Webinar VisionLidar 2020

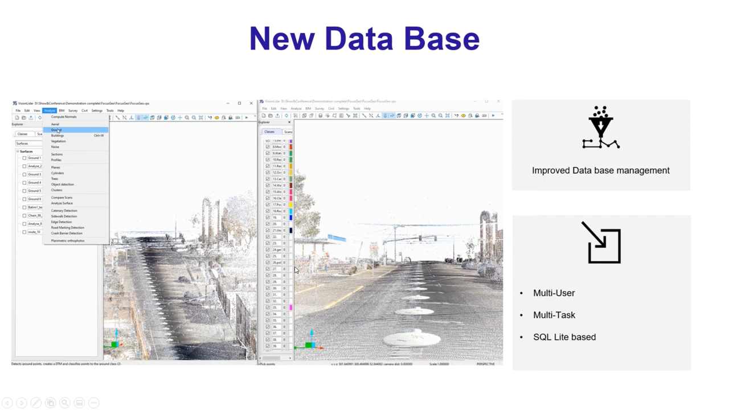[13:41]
For you, as we can see on the screen right now, it will give you the possibility to have multiple instances of VisionIDA running at the same time for the same project, allowing multiple users working on the same project at the same time,
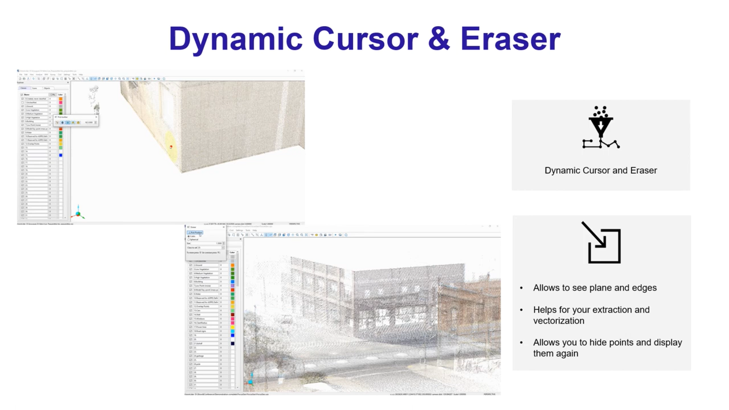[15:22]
Same thing with the three planes. When you are corner of the building, it will help you out to find where that building starts exactly. With the smart eraser, you will have now the possibility to hide points locally, as we can see on the bottom of the screen. By hiding those specific points, you will have access to information beneath them which was previously obstructed by those points.
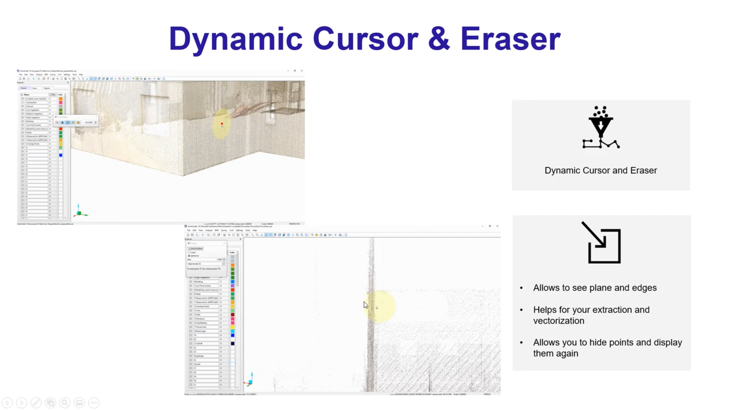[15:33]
So, by hiding those points, you can further push your analysis or even your extraction features.